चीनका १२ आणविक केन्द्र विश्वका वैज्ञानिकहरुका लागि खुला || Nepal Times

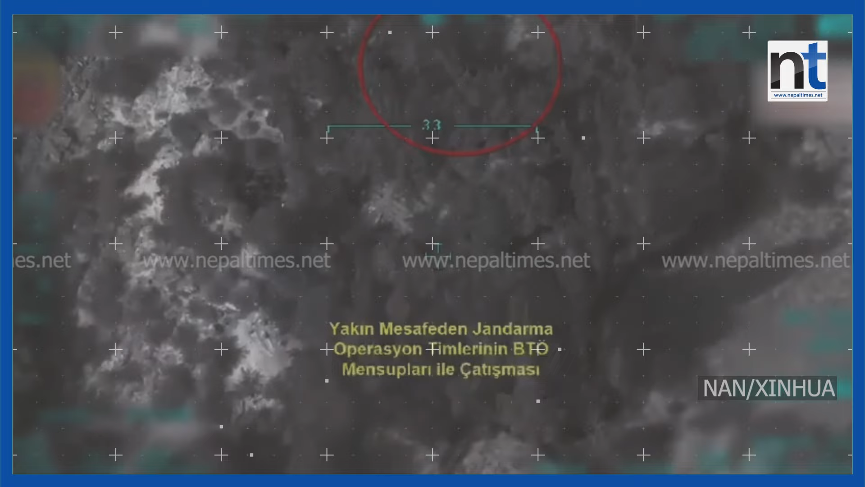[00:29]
मंत्री ले हेलिकप्टर ड्रोन हरु समा विष्ट करने कारी हरु देखाऊने वीडियो पनी जारी करेका छन।